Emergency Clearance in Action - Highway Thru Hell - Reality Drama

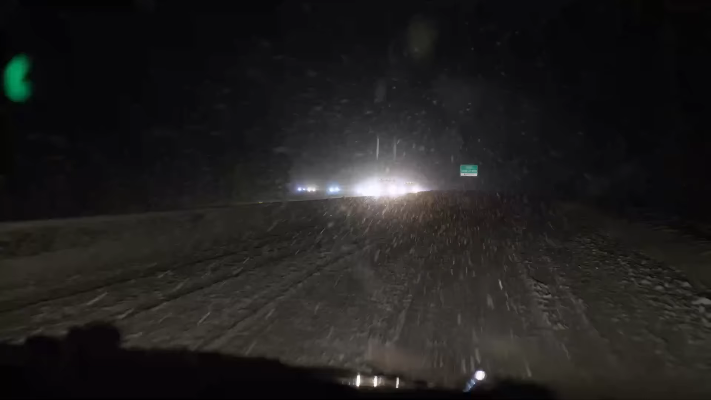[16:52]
It's snowing hard. I'm slipping a little bit.
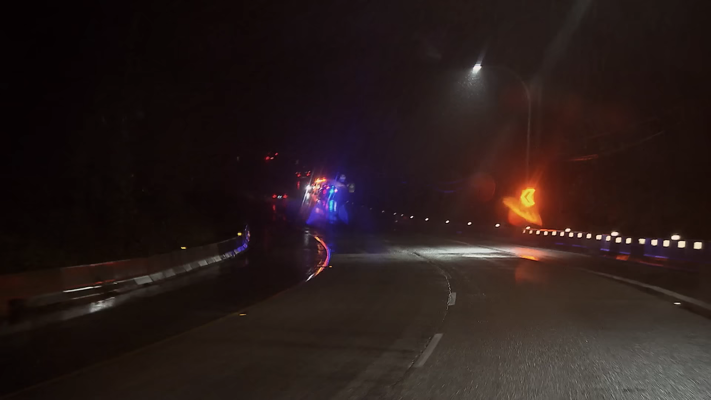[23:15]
East of Mission. That one doesn't look too good. The downpour claims another casualty. You can hydroplane so easy.